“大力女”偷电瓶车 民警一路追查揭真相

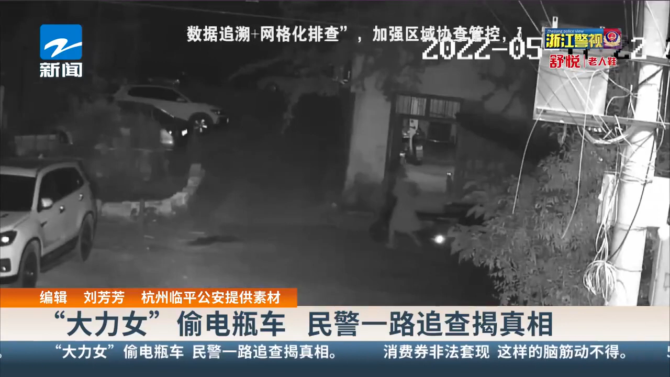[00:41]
取案发地附近公共视频后很快发现了一名身穿连衣裙的可疑女子我看到她骑着一辆二轮电动车来到邓先生的租房附近时徒手将另一辆电动车搬到了自己电动车上的踏板
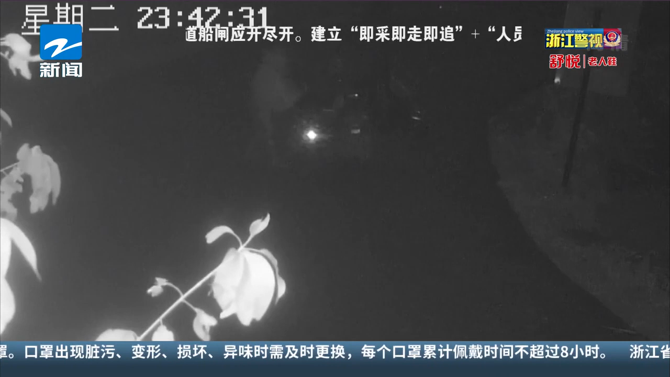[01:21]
这名嫌疑人原来是有备而来下车之后对周围的环境进行了查看转了一圈发现没有人后就开始脱身上的连衣群脱下连衣群我就发现这名嫌疑人原来是男扮女装的民警通过进一步调查排摸第二天在林平和海宁交界处附近将嫌疑人李某抓获
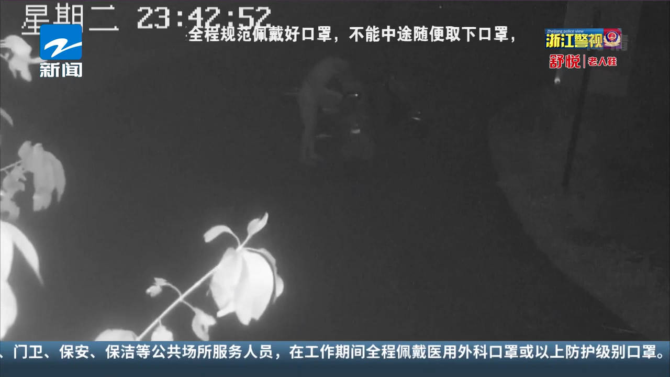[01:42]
李某对自己男扮女装盗窃电动车的事实公认不讳据其交代因为最近手头紧所以想到去盗窃电动车转卖变现李某还交代了在十天前自己同样以男扮女装的方式盗窃了另外一辆二轮电动车目前李某因涉嫌盗窃被林平公安依法刑事拘留盗窃所得的两辆二轮电动车也已被追毁案件正在进一步侦办中记者刘芳芳编辑报道